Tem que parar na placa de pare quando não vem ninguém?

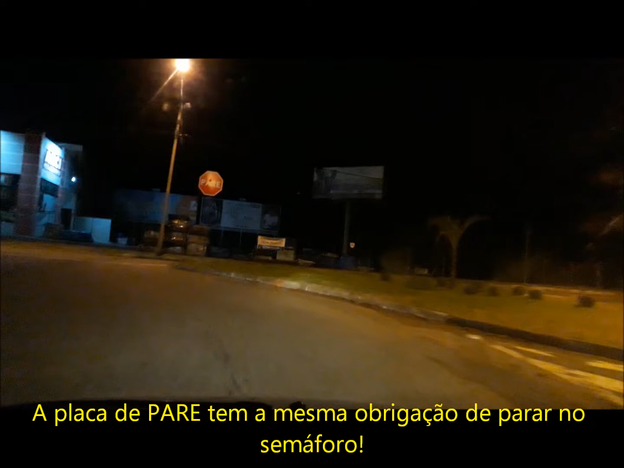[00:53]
não tem ninguém Dei aquela paradinha, não tem ninguém, mas pode vir um louquinho ali à noite Vem em alta velocidade de lá,